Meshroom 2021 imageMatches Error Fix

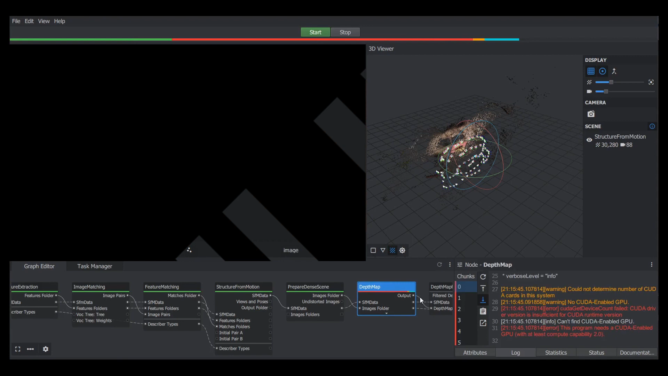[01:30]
I think it failed on this step because I use a Dell laptop without a powerful GPU, and they suggest that you have a CUDA-enabled GPU. We're still able to see a preview in 3D, as we can see here on the right side, but it wasn't the final model. I had also scaled down the photos as my computer was grinding with the originals. As an additional test, I did take out the last couple steps that needed the GPU, but the model didn't quite turn out so well. It seems like an interesting program, and I hope to explore it more. But for the time being, if this helped anyone else, that's great!